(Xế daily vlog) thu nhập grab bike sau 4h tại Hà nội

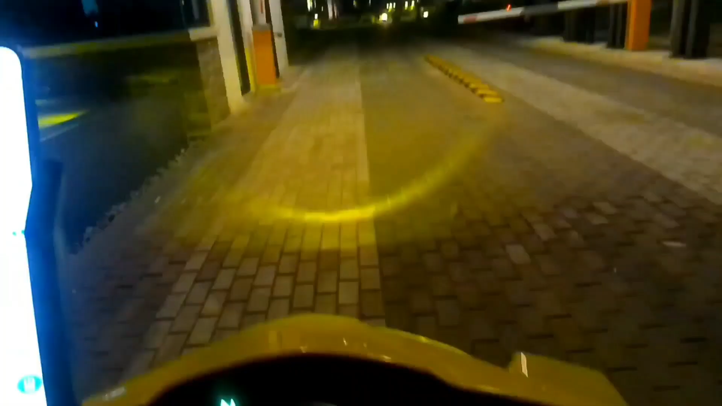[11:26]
Đây có khả năng là khách đến chơi, cho nên là không phải chủ nhà.
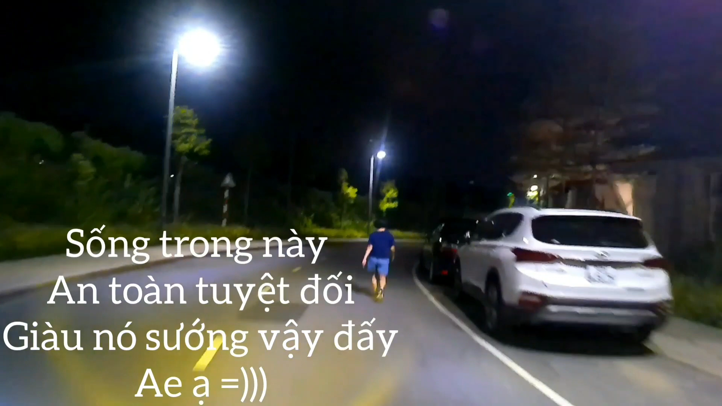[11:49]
Đón khách ở trong mấy cái khu gọi là sang xịn mịn này là gặp mấy anh bảo vệ cứ phải xác minh xong rồi an toàn, an ninh tốt.